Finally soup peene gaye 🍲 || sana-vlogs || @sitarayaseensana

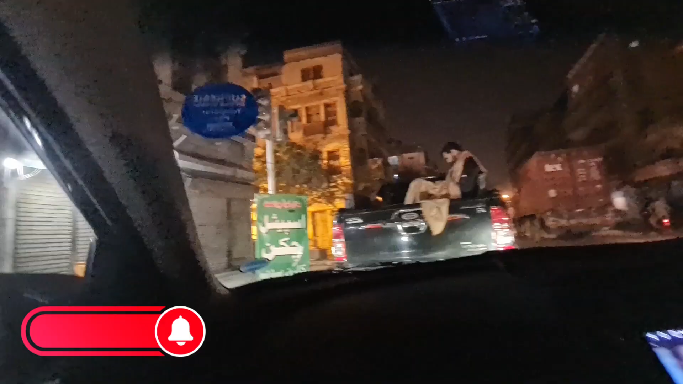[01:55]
हम यहाँ आ गए, अब हम यहाँ से ऑर्डर करेंगे चिकन सूप।
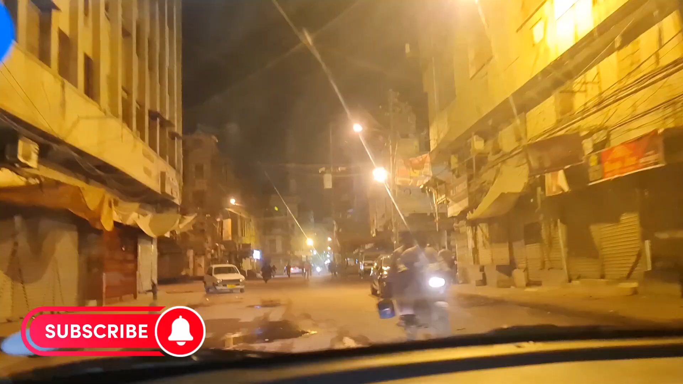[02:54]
पूरा बंद बंद है, लग नहीं रहा कराची में घूमे, वरना इस टाइम पे तो सब खुला हुआ होता है। तो कमर्शियल होलसेल मार्केट कौन खुलेगा, कौन अच्छा। आएगा? अब यहाँ लग रहा है कि हाँ सब खुला हुआ है, लेकिन खाना पीना क्यों इतना कम कर दिया है भाई?